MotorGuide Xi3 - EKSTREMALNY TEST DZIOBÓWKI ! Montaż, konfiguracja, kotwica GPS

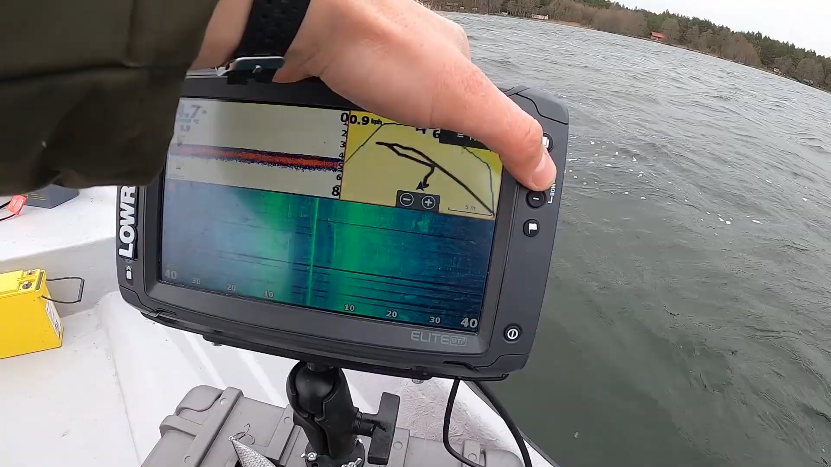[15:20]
widzicie? tutaj się kręci bo to tam GPS tak łapie ale no
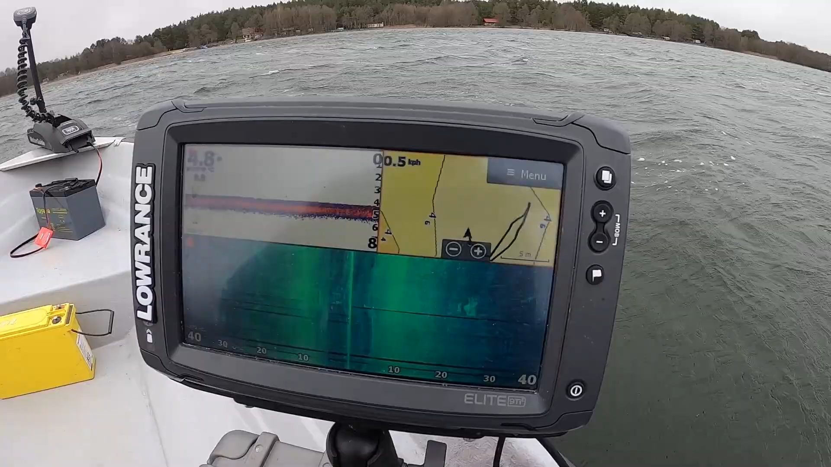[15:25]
zachowana jest pozycja i on jej nie ruszy silnik tak pracuje żeby ją utrzymać no mówię jestem w szoku że działa to tak pozytywnie myślę
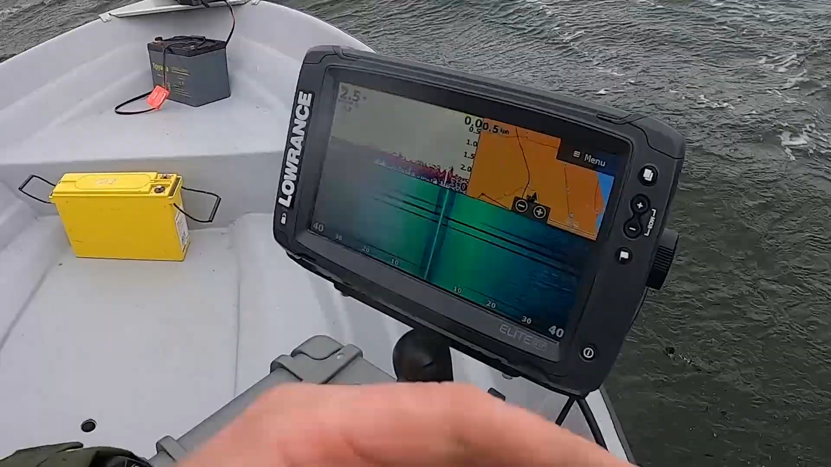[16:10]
i zobaczcie to pozycja GPS cały czas w miejscu mimo tak ogromnej fali